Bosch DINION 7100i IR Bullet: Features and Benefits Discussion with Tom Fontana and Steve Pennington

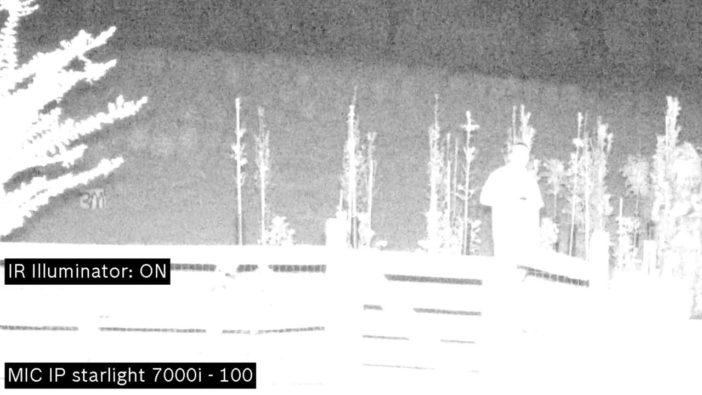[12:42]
it could supplement what maybe some dim light that you do have out there so I think that's mainly what it would be for a supplemental light as well as kind of awareness for whoever's in the target field of you that's not supposed to be there to know hey